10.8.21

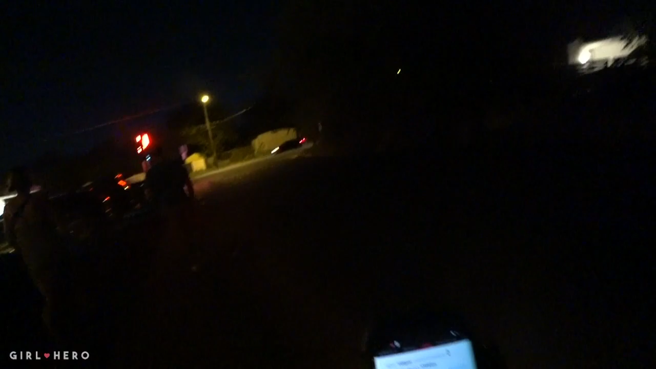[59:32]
And do you guys see that road with all the cars driving by? I have to get back on that road. But it looks really busy. Kinda sus, y'all. Kinda sus. Alright. I never played that game. I gotta put my helmet back on.
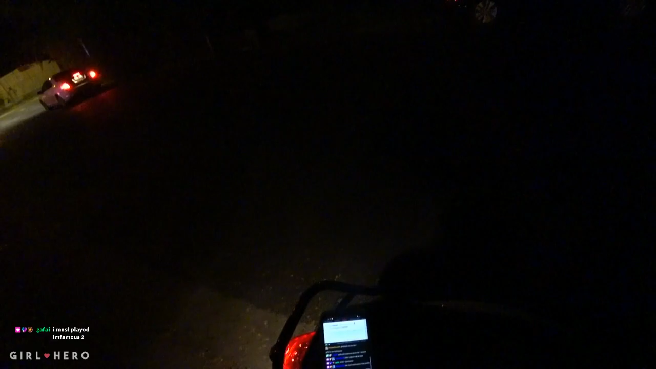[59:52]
I don't even want my visor down because I don't have the light visor on. I have the dark visor on. But if I don't put the visor down, all these bugs are gonna slap me in the face.
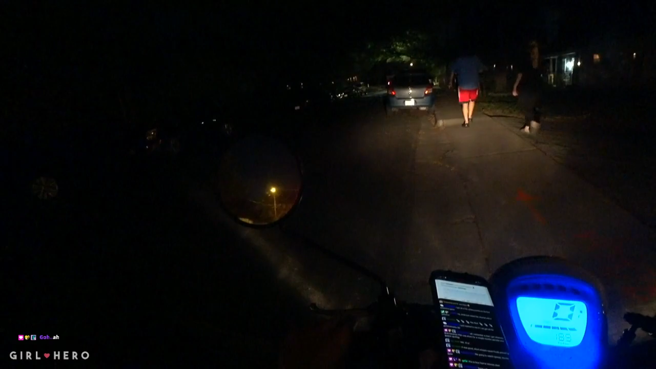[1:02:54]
I guess I'm gonna go back the way I came through. And I'll put the visor on once we start getting faster momentum. But we did watch Seven as a movie night. It was good. Alright, let's start this baby up. I just want to rev it because I want to make sure it doesn't die on me. I'm going to go down like the block and then make a turn. There's actually a lot of cars coming, so I'm going to let them go do their thing first.
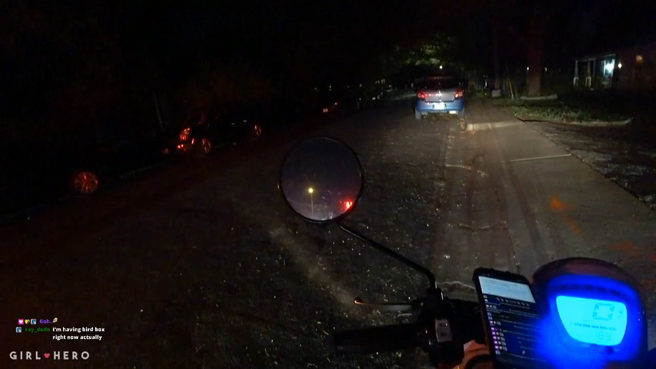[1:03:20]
Wait, what do you mean you're having Bird Box right now? What does that mean? Scooter go vroom, but I'm kind of scared because Scooter can't see at night. Well, we do have a light, but I don't want to hit a bump because my tires aren't that big. That's why I want a bigger scooter or I want a motorcycle. Alright, let's go. I'll read you guys when I can. But let me go straight.
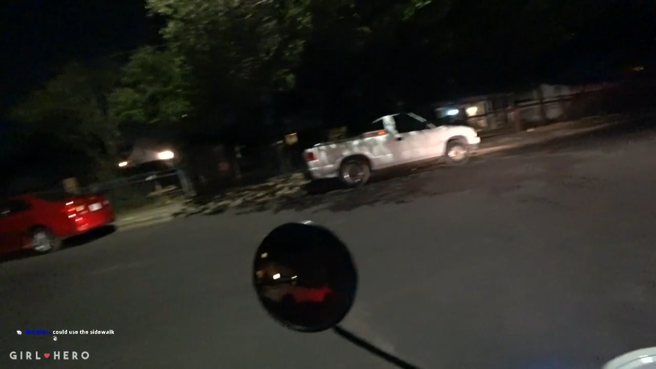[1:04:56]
Alright, yeah, I'm gonna drive. Read you guys when I can.
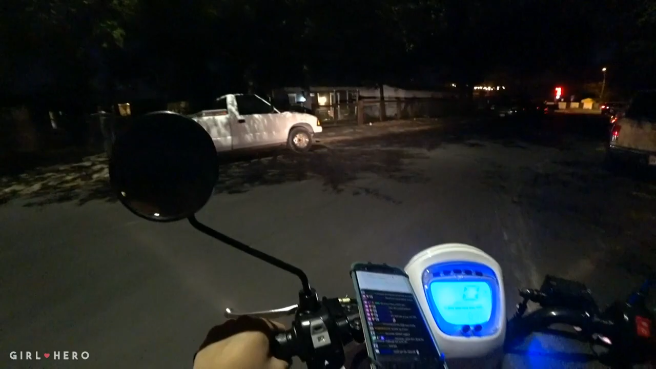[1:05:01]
Shit, dude, I don't like this road. I don't like this road because of how busy it is. Oh, we're good, we're good.
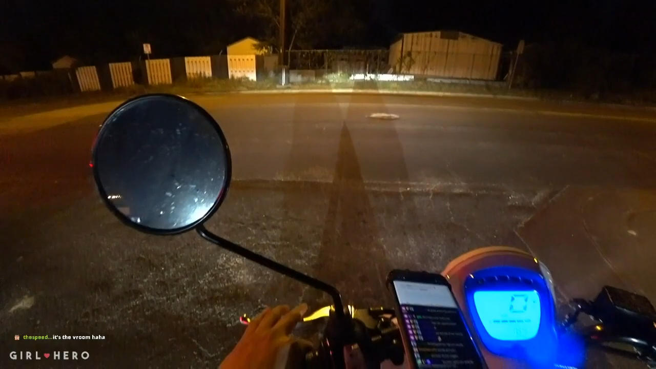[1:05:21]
I think we're good. Okay, that car is clear. Alright, we're good. God, these roads suck.
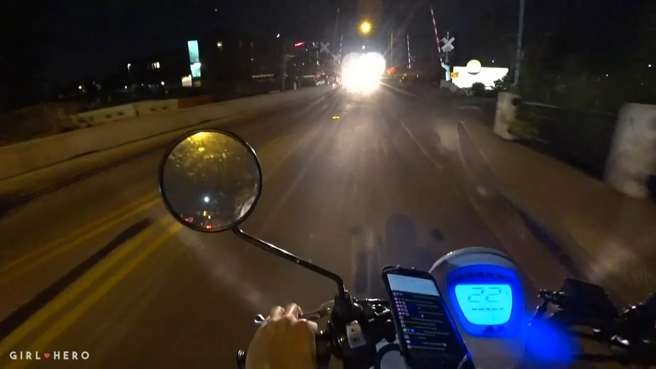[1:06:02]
Oh, shit, where the hell is that there?
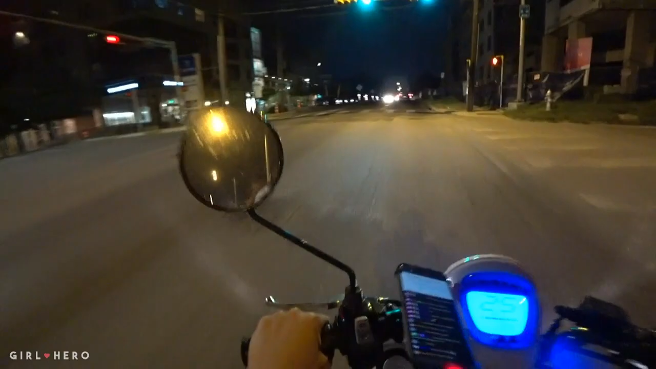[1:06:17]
So many bad bumps, dude. Okay, we're good.
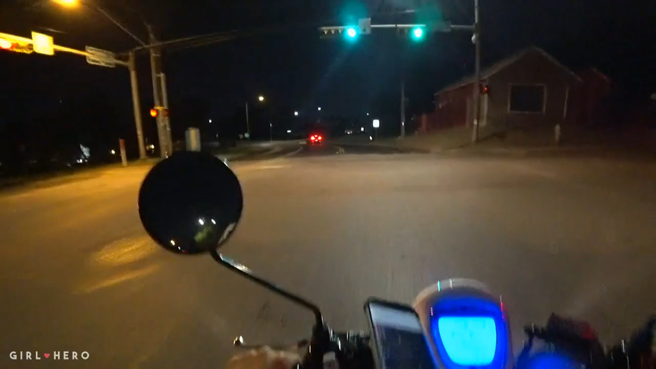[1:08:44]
Experience is experience, so me riding at night still experience. Oh, that's what's up. This road is awesome. It's funny because we're not going that fast.
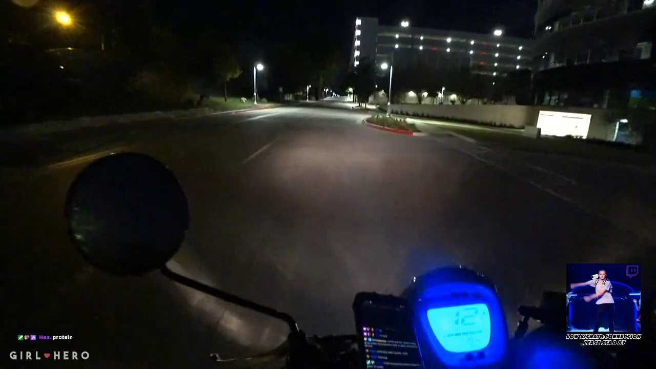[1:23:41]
Alright, let me pull over. I see some cops right there. That freaking bug, dude. Alright, y'all. I'm not gonna host because I'm gonna scoot home. No, not protein. It hit me in the, like stomach and I felt it. It was hard, dude, because I was going, like, a little bit faster. But thank you guys for hanging out, though. Like I said, this was a stream anyway, just chatting, and then we're gonna go to a movie anyway. So we just did what we did anyway. We just got dessert. I will see you guys on the Discord in a few minutes,